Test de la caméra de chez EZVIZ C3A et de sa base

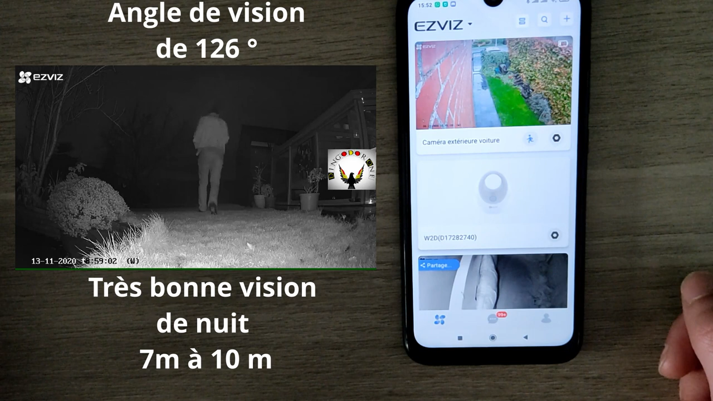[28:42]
Parce qu'ici, on a un connecteur un peu différent que celui des caméras Reolink, hein, même si j'ai deux panneaux solaires des caméras Reolink. Pourquoi pas racheter un panneau solaire, mais sinon au niveau de l'autonomie, la caméra vraiment, elle tient le coup. Hein. On est à 3 mois, 3 mois, c'est bien. Hein. 3 mois, c'est bien. Je dis 3 mois parce que je l'ai fortement utilisé. Hein.
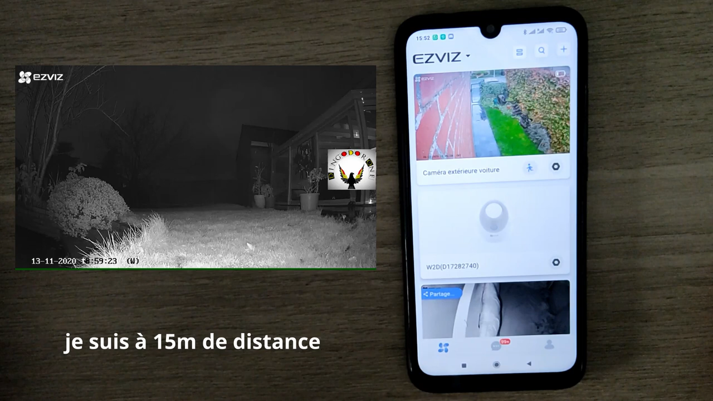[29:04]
J'en suis sûr, on peut aller jusqu'à 5 mois. Les notifications, vraiment, on les reçoit en instantané. Donc la caméra nous envoie vraiment directement une notification dès qu'il a détecté un mouvement.